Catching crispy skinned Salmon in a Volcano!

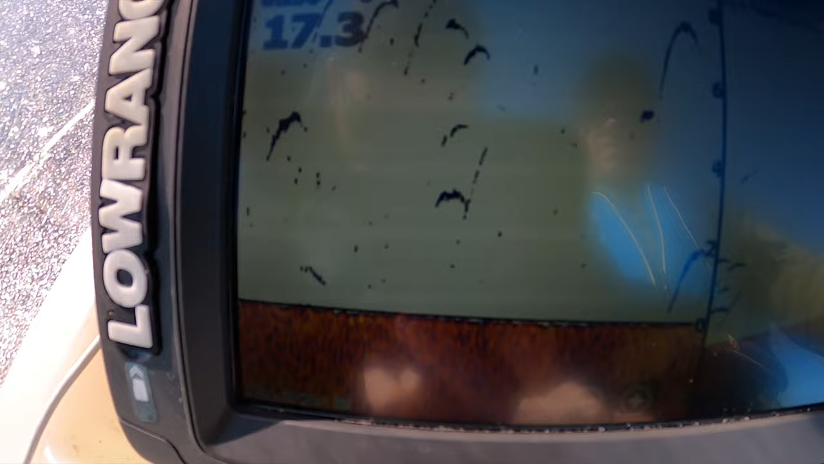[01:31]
Look at that. Oh, here we come.
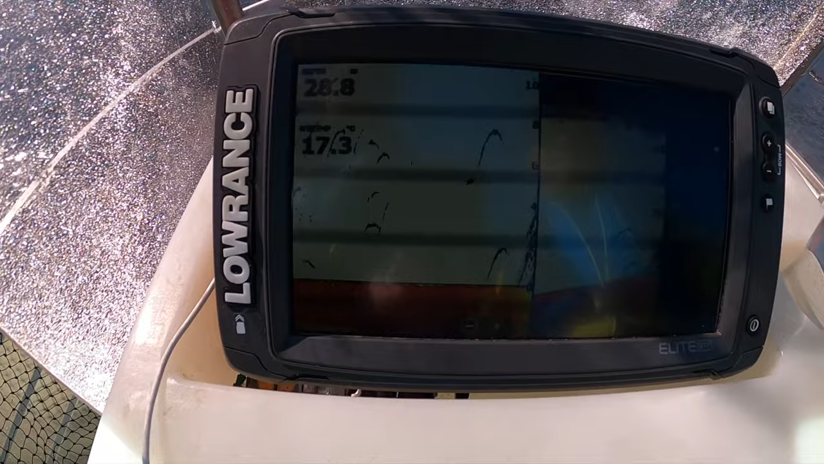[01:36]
Christmas tree. Whoa!
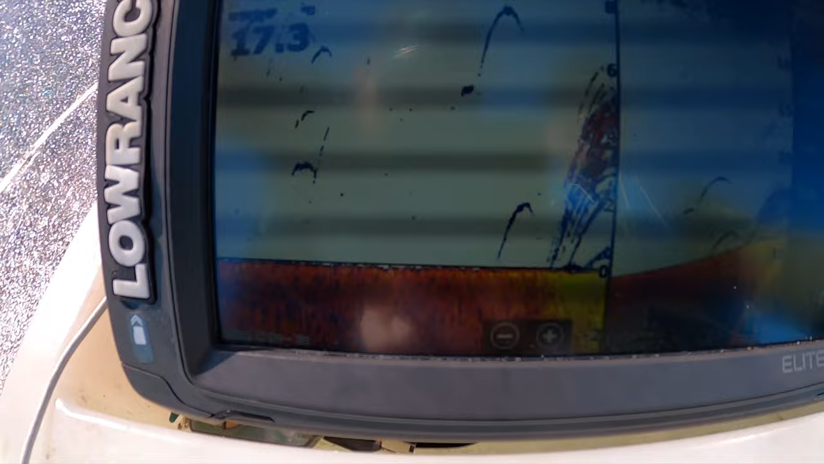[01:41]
It's a Chinook Christmas tree.
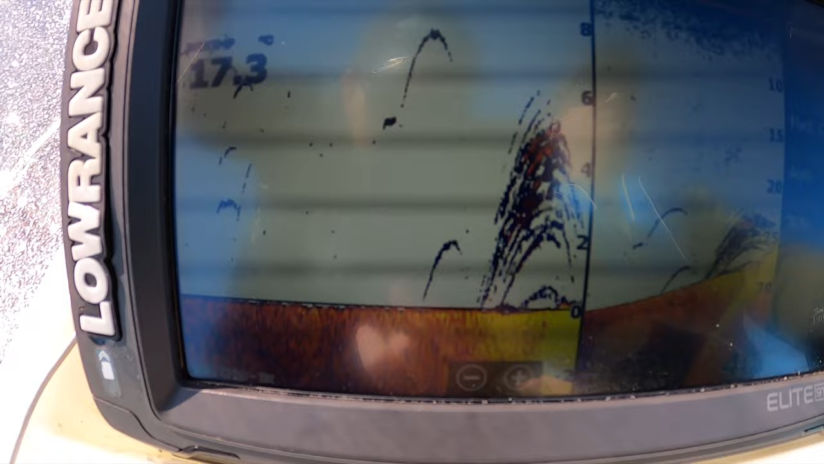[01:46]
There's the edge. That must be it.